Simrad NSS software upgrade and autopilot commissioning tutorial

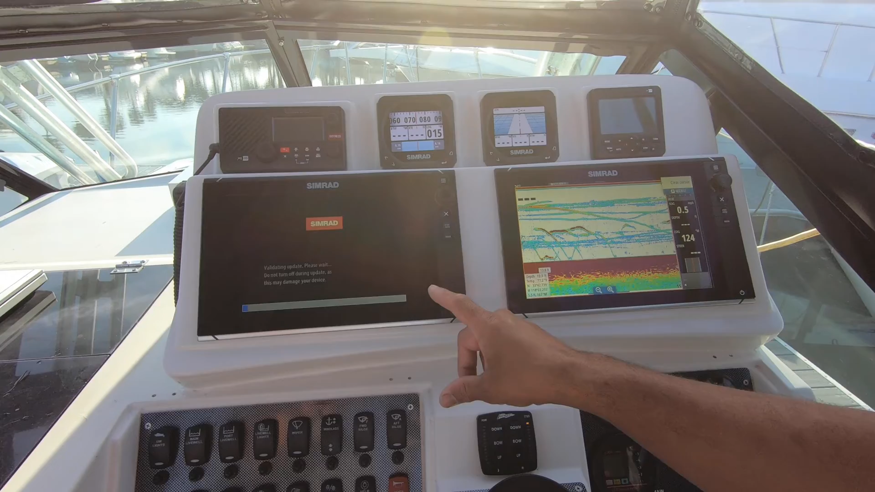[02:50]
So right now the one unit is actually doing the software upgrade as you can see that's a process bar but to keep in mind if you
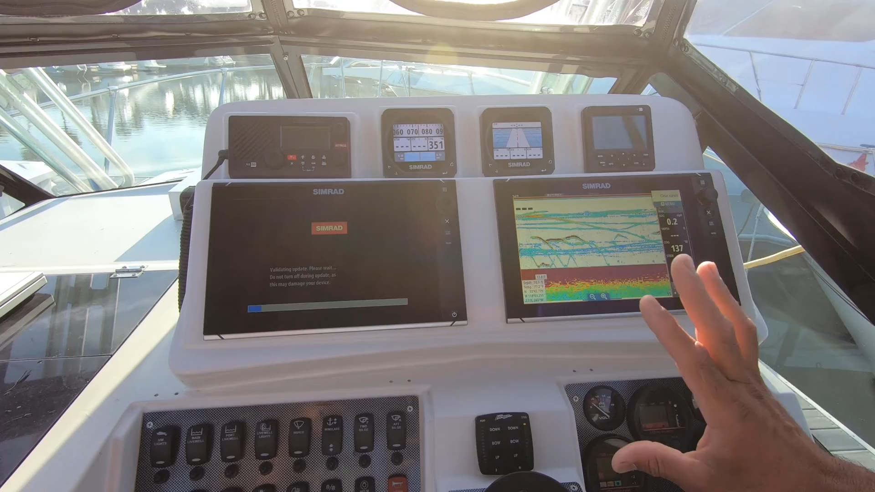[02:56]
have multiple units on your vessel make sure you upgrade all the displays individually because they need to be upgraded individually.